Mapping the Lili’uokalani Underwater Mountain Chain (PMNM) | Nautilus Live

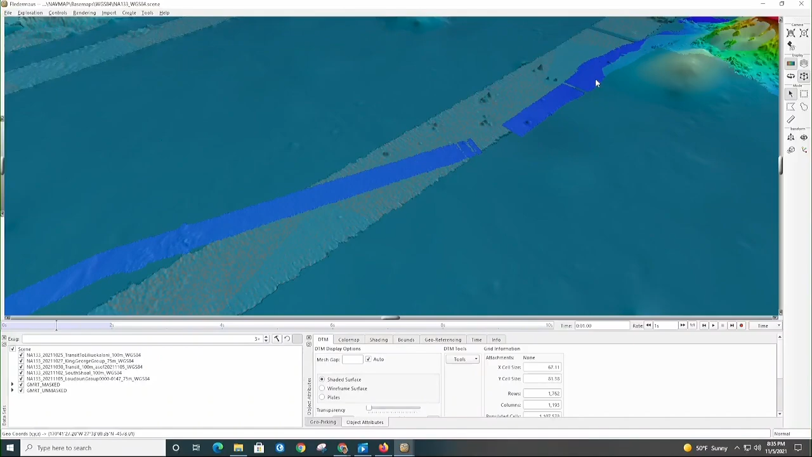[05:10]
And then finally, three or so days after we left Oahu, we made it to our first major sea mount. And so this is the King George sea mount.
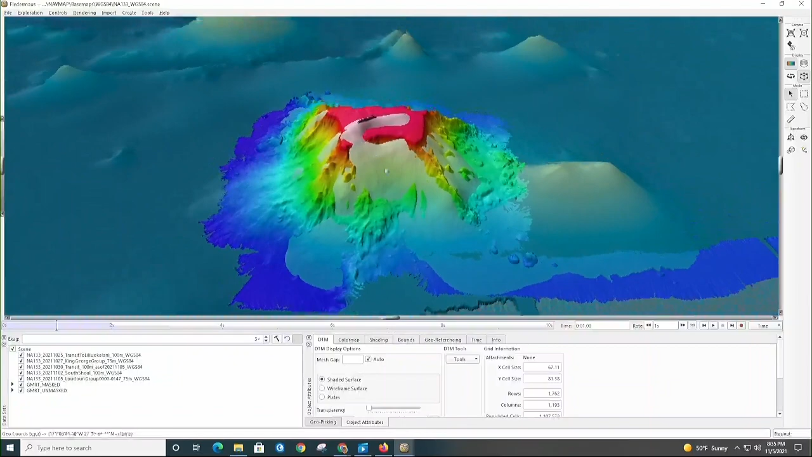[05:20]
And you see both the base data and our data. So I'll separate those out now. I'll start by showing the pre-mapping.
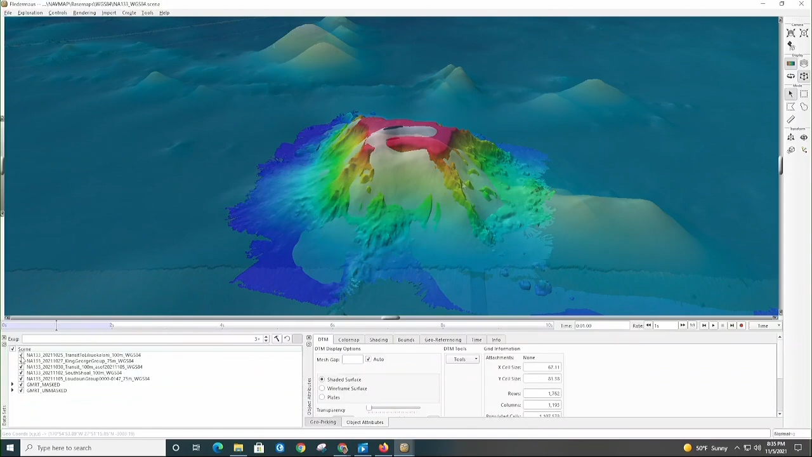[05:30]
So this is what it looked like before. Again, just from satellite altimetry based data. And the grid that we're using to show this is the GMRT,
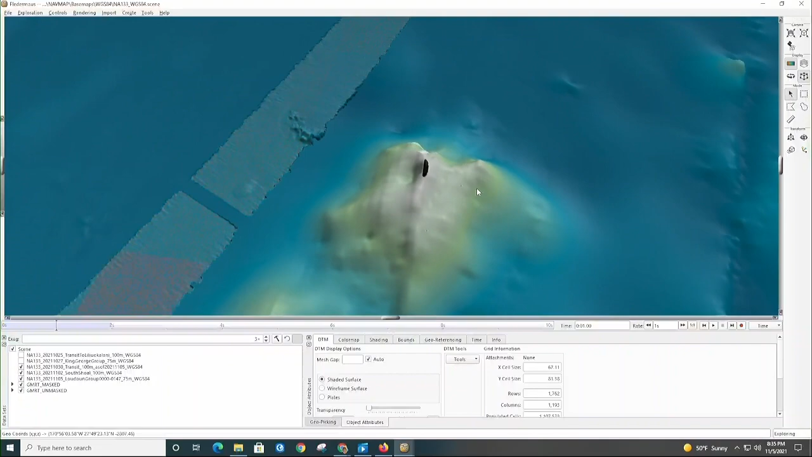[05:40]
or Global Multi-Resolution Topography Model. And that's a model that's continuously updated as new data comes in. So where there is multi-beam data, they add it in. And that's the example in the background here, the swath of data is was from the GMRT grid as well.
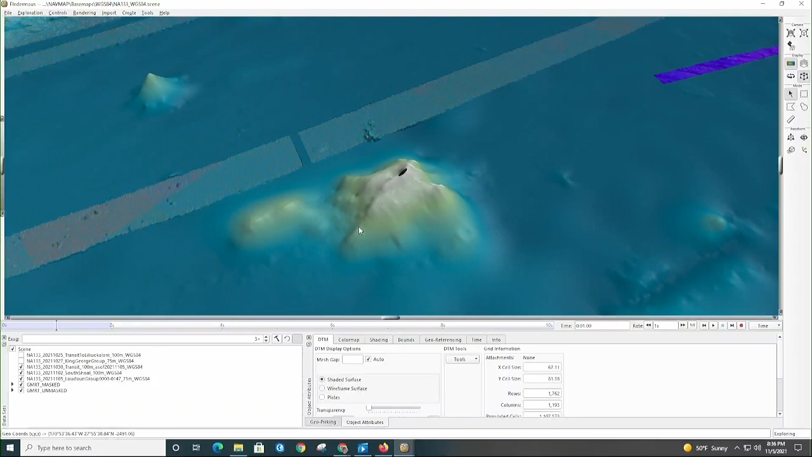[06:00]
And then they fill in the areas that are unmapped with other resources that are available. So that would be the satellite altimetry, or occasionally maybe single beam data, things like that.
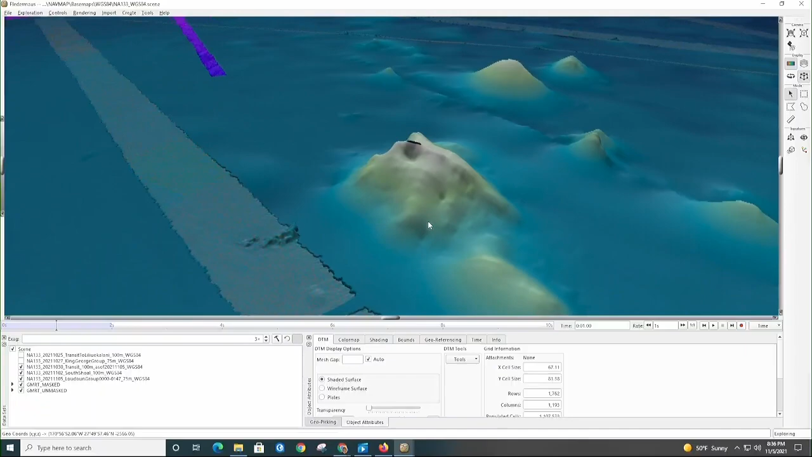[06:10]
So that was King George prior to our mapping efforts.
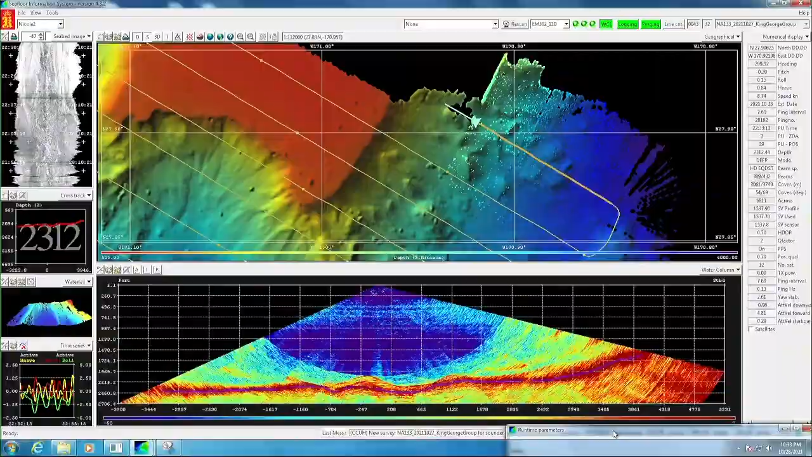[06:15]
And then King George after, turn off the background data,
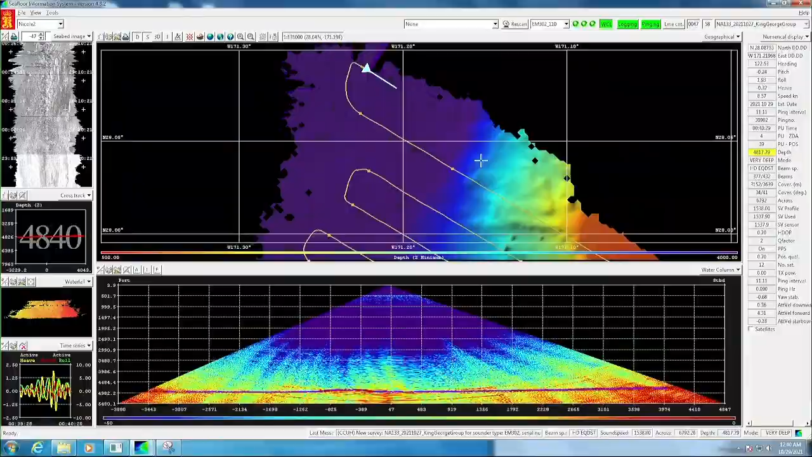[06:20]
we can see that it was indeed a flat-topped guillot.
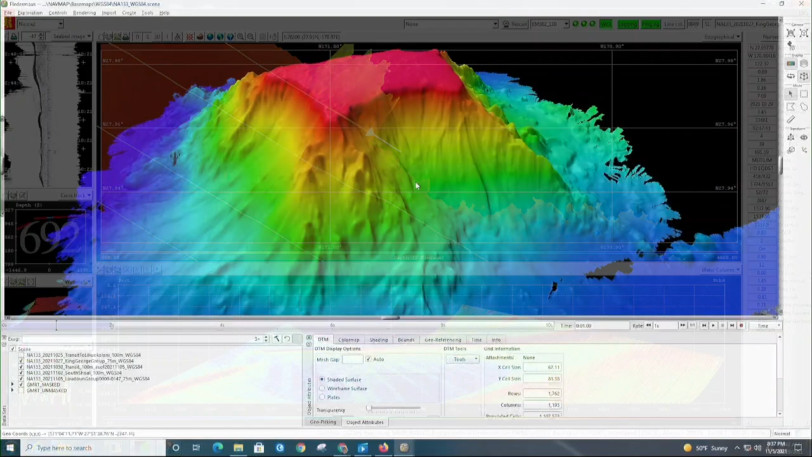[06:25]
Also get all this just really, really beautiful detail up and down the ridges. I actually find the bases of these sea mounts to just be so cool with all of the detail of this, I don't know, really detailed ridge and topography and all the bumps and things at the base, I just think are the coolest. Because that's, you just don't get that detail in the estimates.
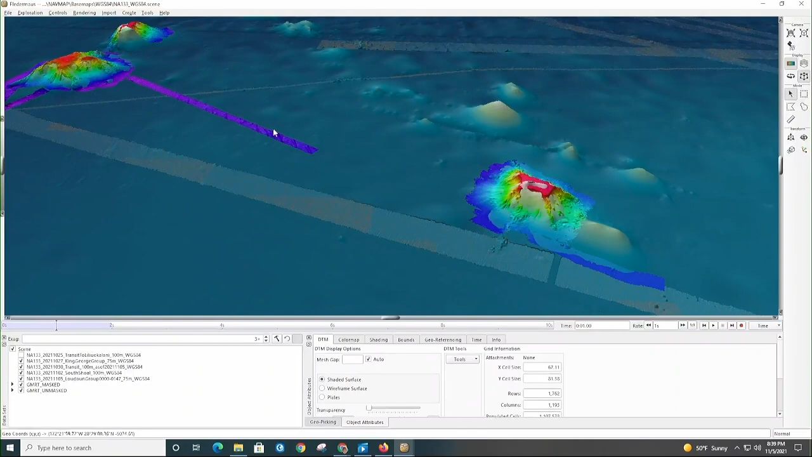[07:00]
All right, and moving on from King George, we then completed mapping on King George and did about 15 to 16 hours of transit.
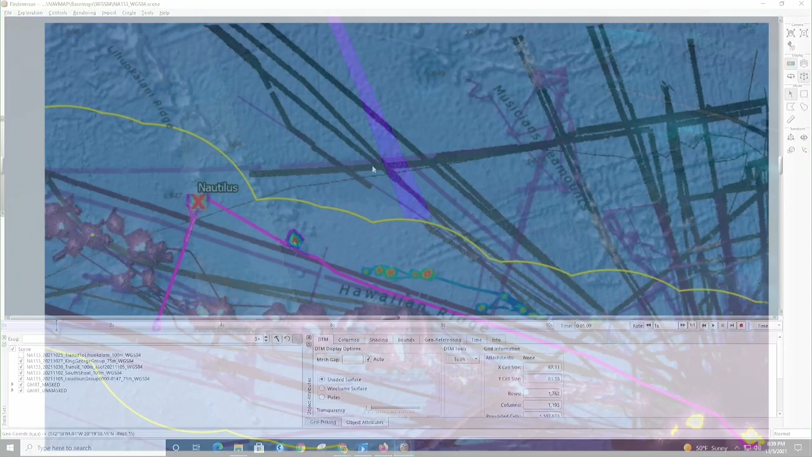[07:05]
Got some nice ridge topography.
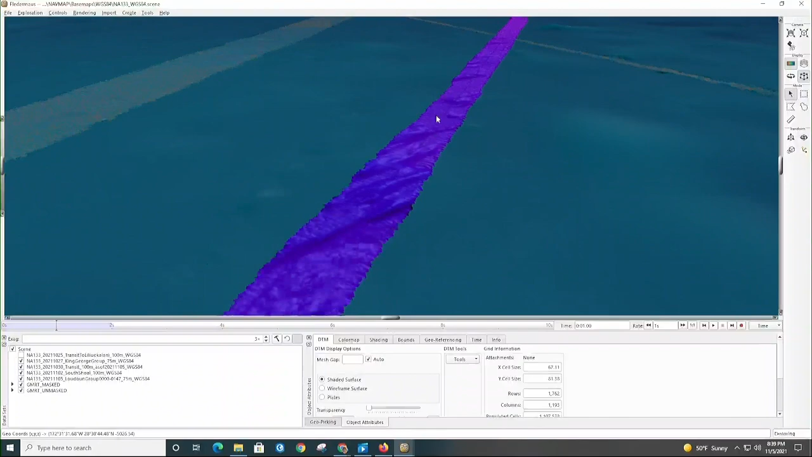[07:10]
And then arrived at Loudoun Seamount. So we started this quite a few days ago.
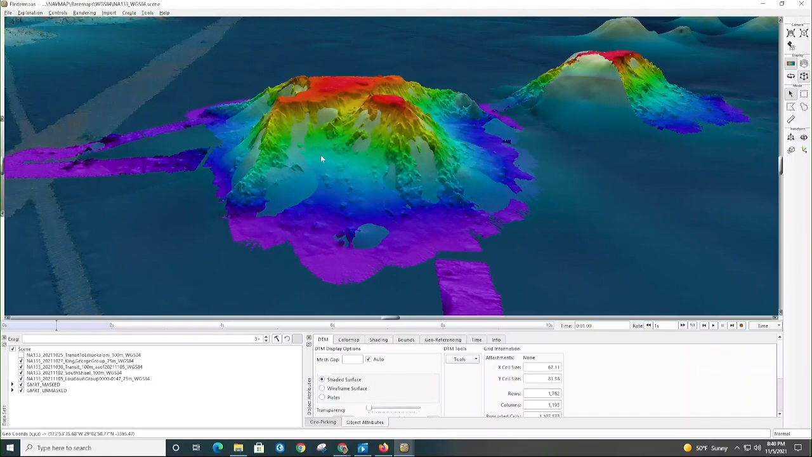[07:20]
Had to leave Loudoun for a while and flee south because of weather.
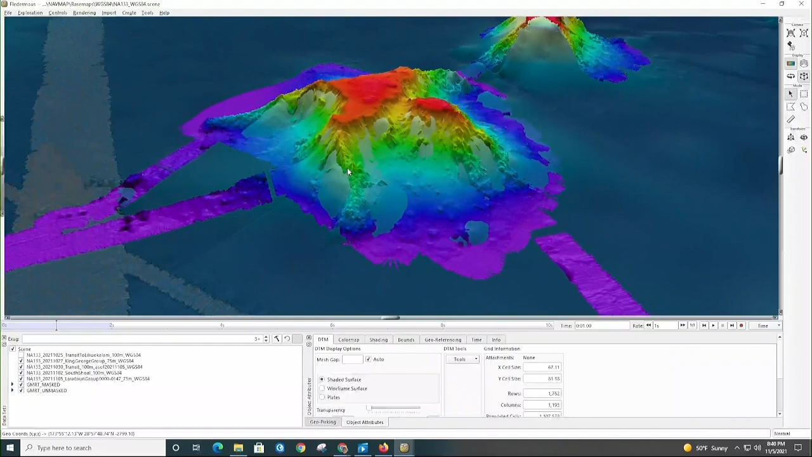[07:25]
So you can see our transit. We then turned off our sonar as we went through part of the sanctuary. We hung out south of the sanctuary for a while and then we returned to finish Loudoun.
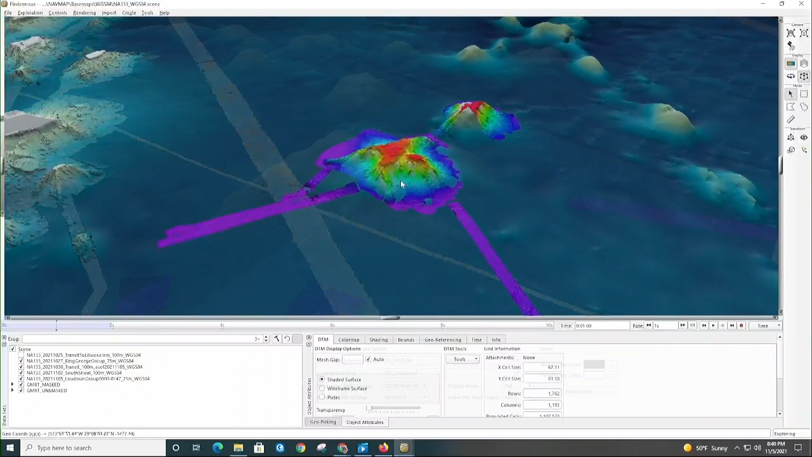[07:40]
And now I'll turn on the multi-beam data and you can see the areas where there's a difference
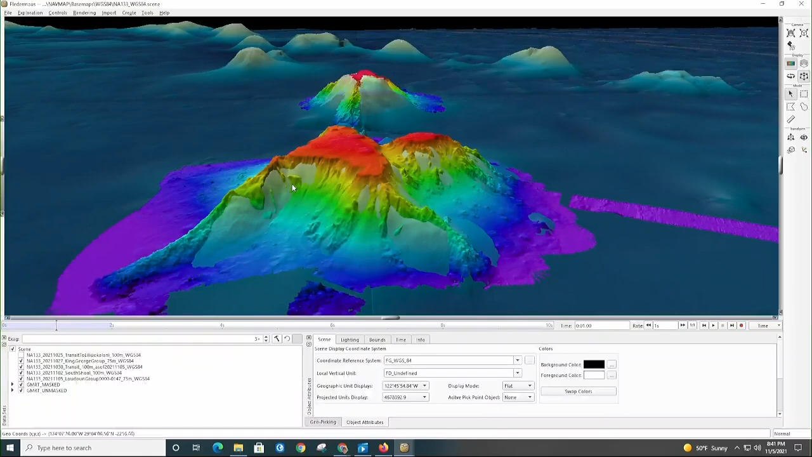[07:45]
between the satellite altimetry and the data we collected. And if I turn off the background map. So Loudoun was a pair of seamounts really, really close together with this kind of connecting saddle between them.
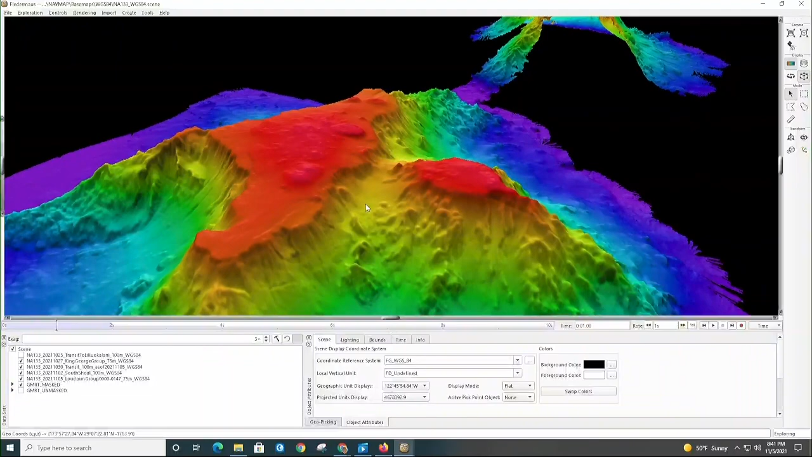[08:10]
Really beautiful detail on top of the guillot. This was also a flat top seamount. But we see these nice kind of cones and stuff forming at the top. Quite interesting. We also thought this was pretty interesting. This little kind of divot and flat landing space up near the summit. And so I guess what's important about mapping is that prior to us doing this mapping,